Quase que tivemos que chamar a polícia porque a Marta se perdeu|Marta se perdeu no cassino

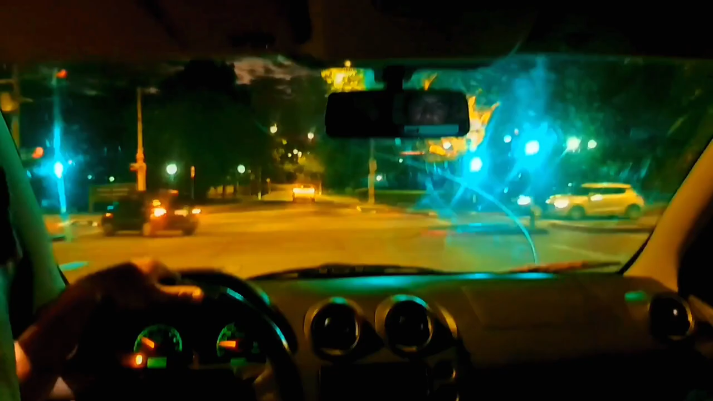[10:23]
Andando pelas noites da rua Sarandi. Sarandi. Agora aqui nós estamos na Avenida Presidente Vieira. Presidente Vieira. Presidente Vieira, ele não veio.
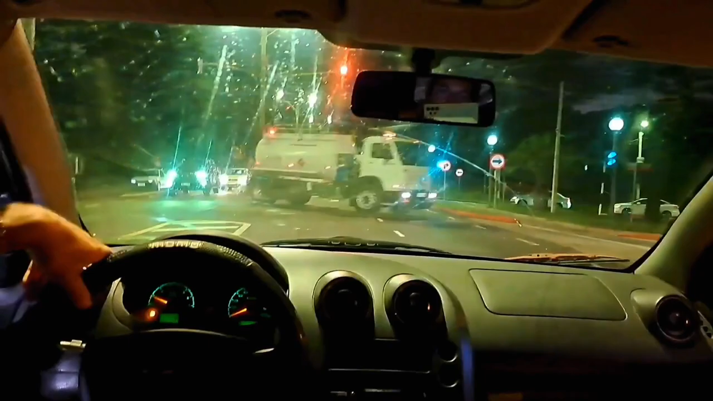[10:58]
Aqui é a carretera dentro da cidade ainda. Mais pra frente tem a carretera 5. E é onde segue sentido a Montevidéu, reto pelo meio do país. Ah.